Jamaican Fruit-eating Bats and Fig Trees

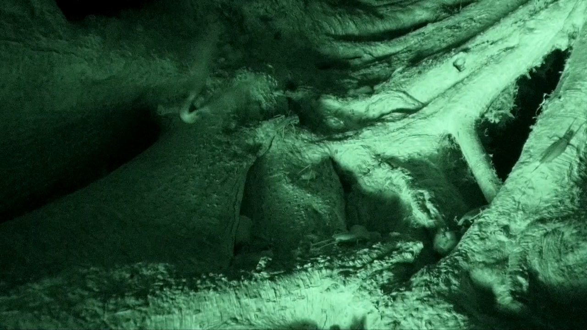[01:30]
Even in the hollow center, there is an ecosystem where katydids and small fruit bats feed on the falling figs.
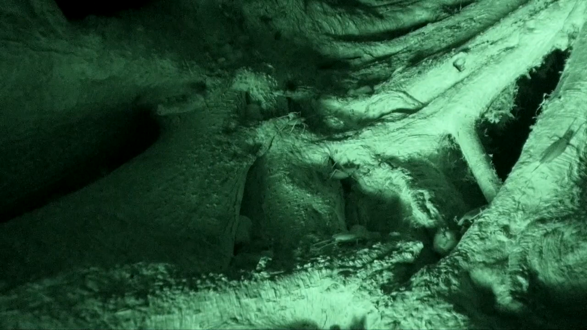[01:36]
One of the most important seed dispersers for fig trees are the Jamaican fruit-eating bats.